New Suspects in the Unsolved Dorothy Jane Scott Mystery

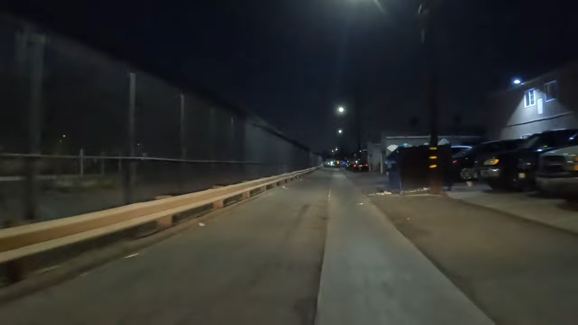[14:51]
between an apartment complex and a drainage ditch, with an elementary school on the other side. Though at that time, the worst part of Orange County would be considered better than the best part of some cities. This neighborhood could only be described as one of the rougher ones. Based on the location's distance from the freeway, it can be concluded that the perpetrator was likely associated in some way with this neighborhood.